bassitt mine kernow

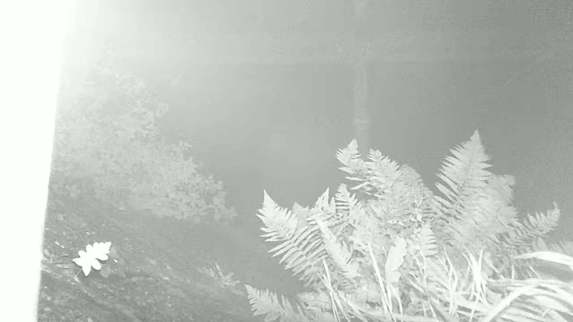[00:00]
welcome to Sir Frederick's shaft this is at Wilbasset mine and I'm sorry about the light pollution folks it's a bit difficult that's looking down the brick lined shaft
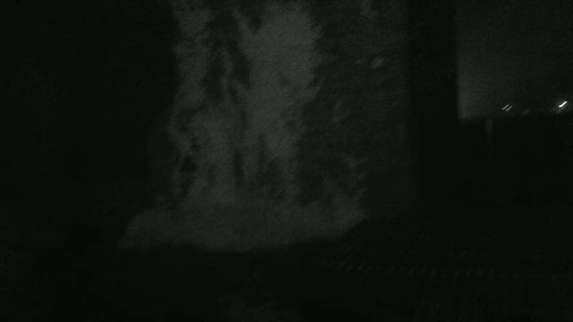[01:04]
just get the extra camera minute the extra light there you go we're looking through now this is this is part of the building here and oops just shine the camp shine that up so it gives
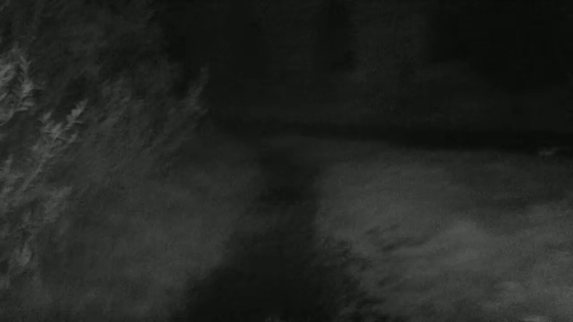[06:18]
and changed so this is the change house right here and it's got lovely look at those arches aren't they amazing hey look at that isn't that amazing I just love Cornish buildings so
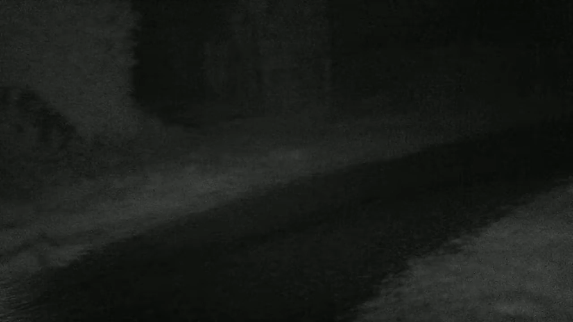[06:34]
this is uh I should imagine this would have
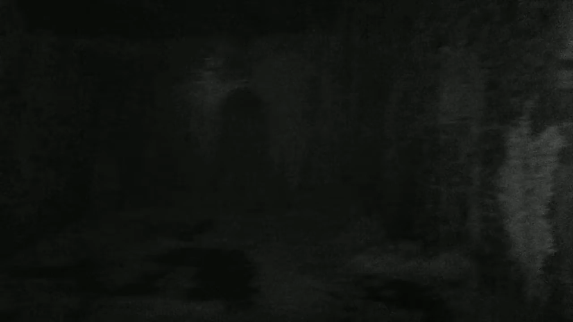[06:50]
there you go so Lord Bassett did Dunstanville mine now this
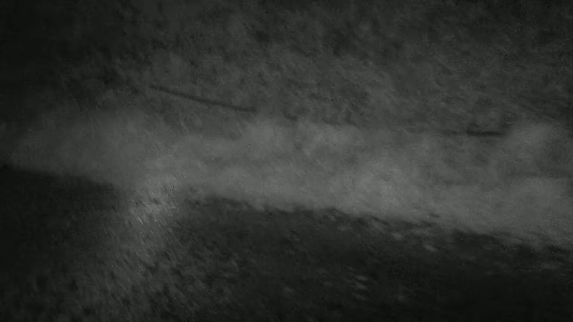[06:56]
wire rope here I've been told from a reliable source that this is
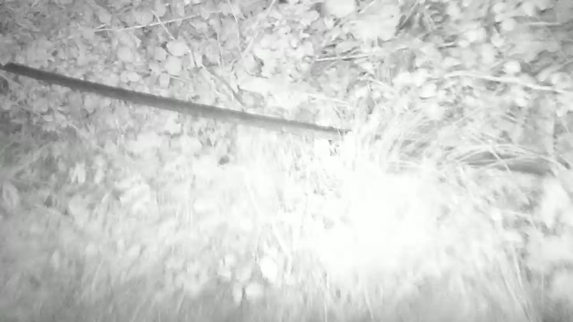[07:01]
the wire rope that was worked at this mine it came from here and after all these years luck it's still in good order you know that would take a
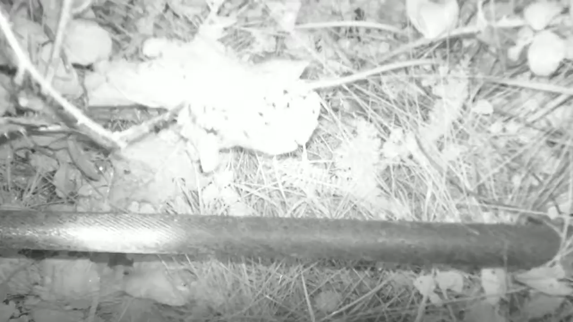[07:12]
lot of weight that would bloody hell like you know it's amazing